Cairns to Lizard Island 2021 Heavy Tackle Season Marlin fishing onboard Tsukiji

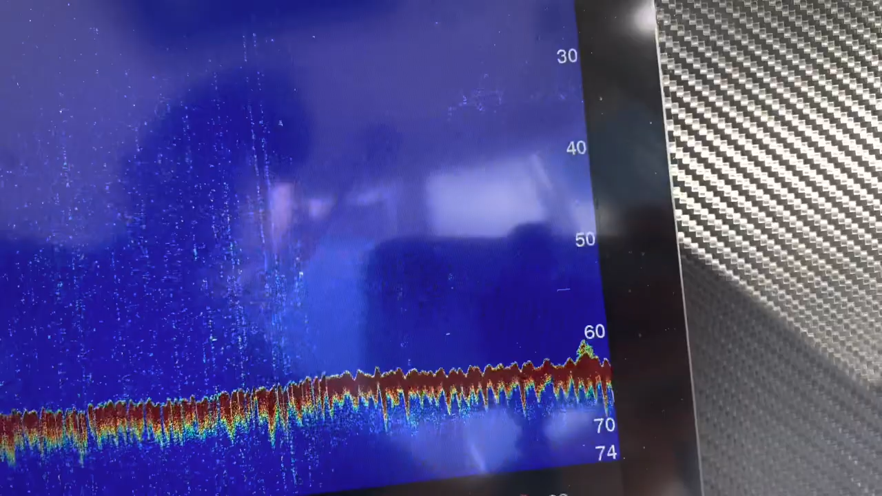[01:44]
There's a little tiny little spot here that we pick up nanny guys on.